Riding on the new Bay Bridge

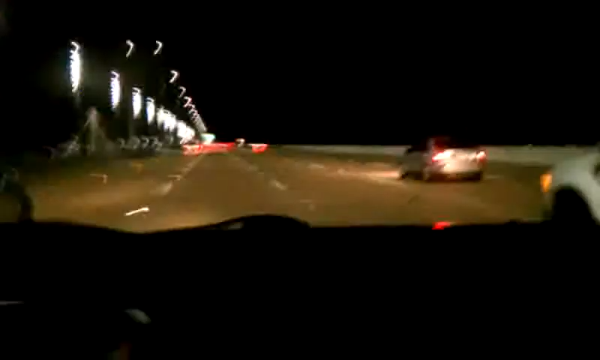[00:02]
Yeah, yeah. On the Bay Bridge for the first time since it's open. This is history right here. It took eight years to even build this mud.
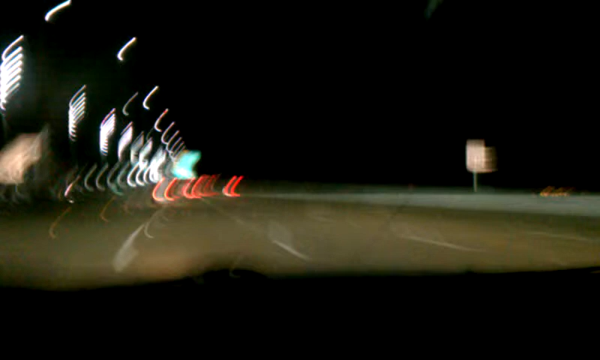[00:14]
About to cross Treasure Island in a minute. In the background, you're listening to my boy B. Hill's beats. They're real sick, you know. So, we're about to hit this club tonight. About to swoop up a couple of homies in the city. Oh, man, this is going to go down tonight at Mighty. I see my boy John over there. But, yeah, we're on the Bay Bridge. Man, look how beautiful this is, man. Eat it.